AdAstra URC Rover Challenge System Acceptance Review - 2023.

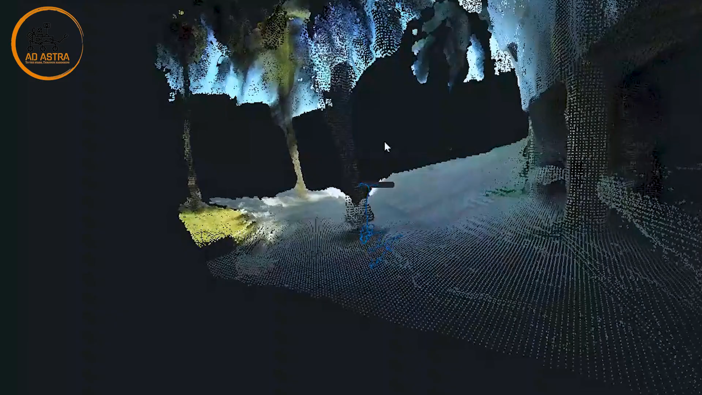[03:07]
The point cloud mapping algorithm enables the rover to determine its position
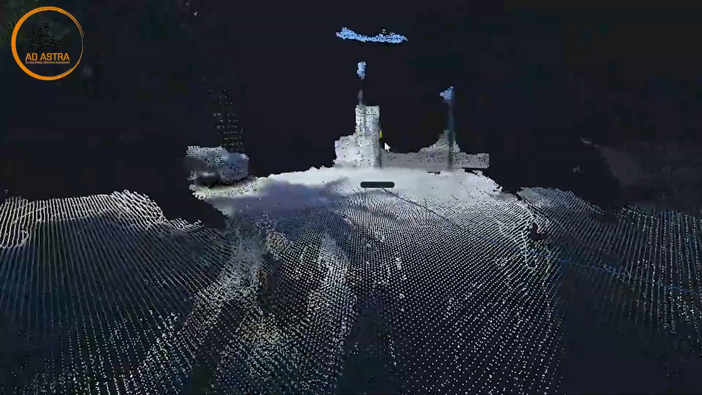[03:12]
in relation to its surrounding in tandem with GPS coordinates, providing a systematic approach to its movement.
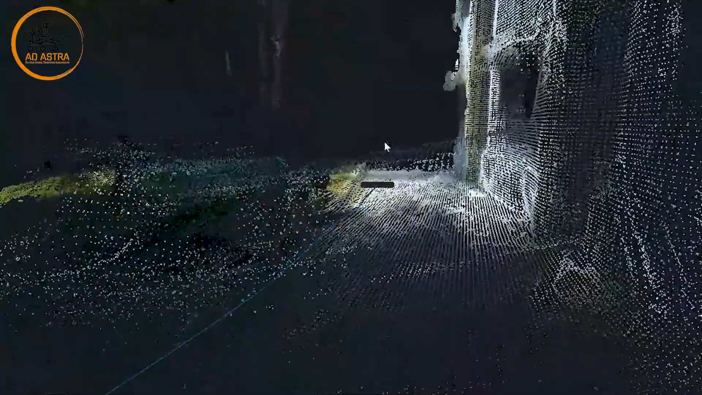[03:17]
The rover's motion is continuously monitored and controlled in real-time through data collected from depth-sensing stereo cameras.